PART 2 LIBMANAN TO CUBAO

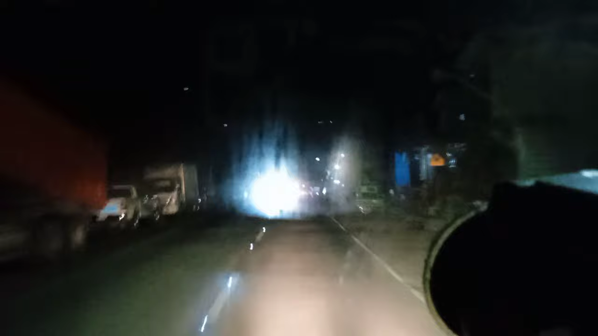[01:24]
Kahit mga kamanubila, nandito na tayo sa Sipukot. Alas 6.5.
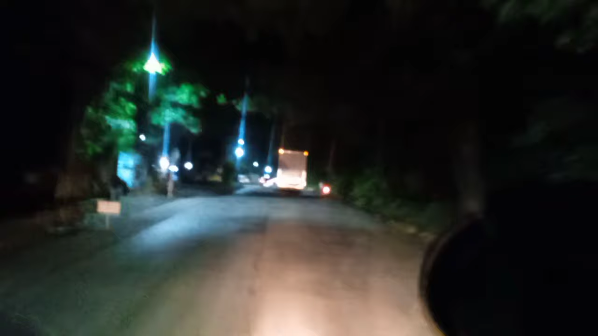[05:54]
Right, mga kamanupila, nandito tayo sa Bugun, quarter to 1 ng madaling araw.
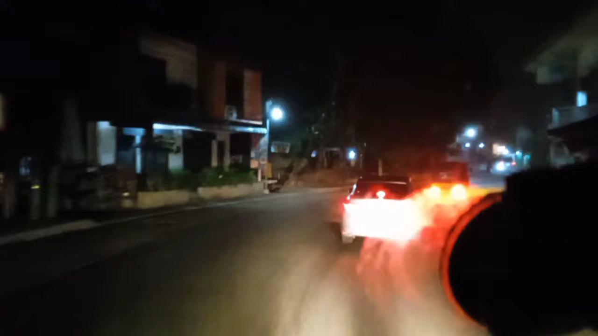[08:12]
Alright mga kamanabila, dito na tayo sa Lopez, Quezon. Laon na 50. Madaling araw.
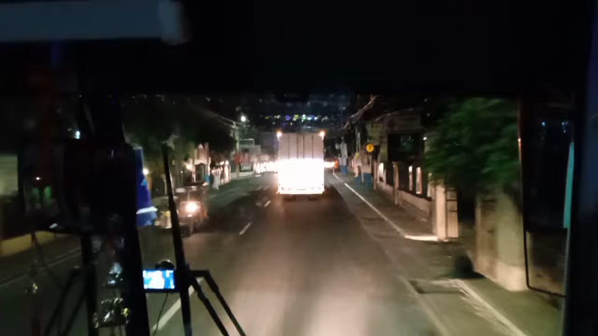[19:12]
Alright mga kamanabila, dito natin sa kandigarya.